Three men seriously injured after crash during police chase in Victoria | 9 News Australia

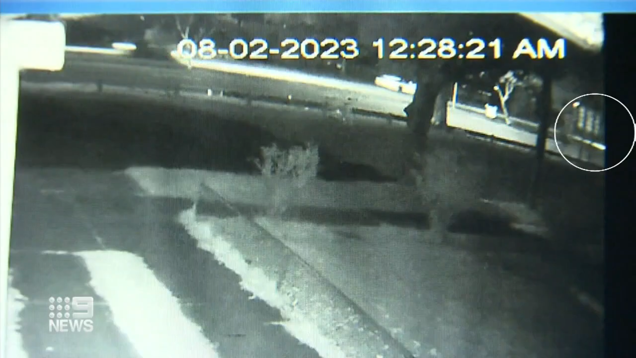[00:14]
Dodging three cars in three seconds, a vehicle full of wanted men speeds up the wrong side of the Prince's Highway.